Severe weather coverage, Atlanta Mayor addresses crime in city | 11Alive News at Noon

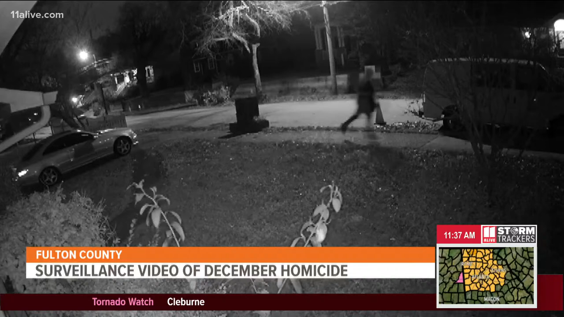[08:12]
Two unidentified suspects can be seen running from the location.